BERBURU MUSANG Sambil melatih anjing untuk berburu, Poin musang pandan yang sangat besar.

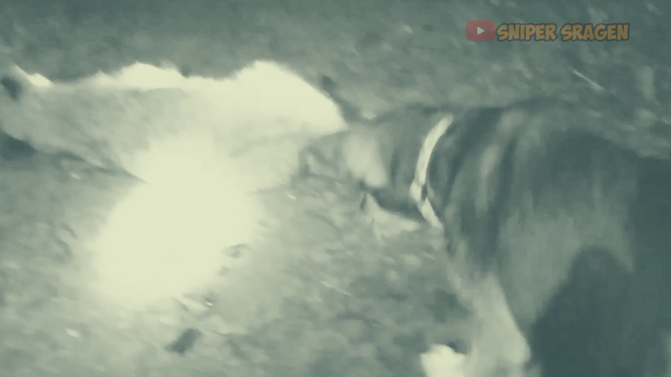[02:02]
Yo bener nggak cak wani? Wah, wangi pia deh. Wangi pia toh. Pandan ya, wah, gede pia deh. Eh, wani nyokot tuh kan?